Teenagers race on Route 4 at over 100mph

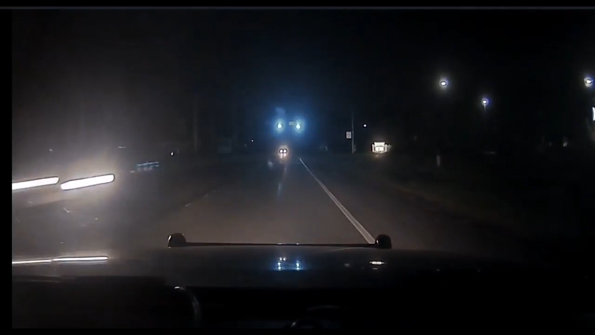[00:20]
Dashcam footage from the police department shows the first car flying past officers near Dudley Heights. As the police make a three-point turn to follow in pursuit, they are almost hit by a second car.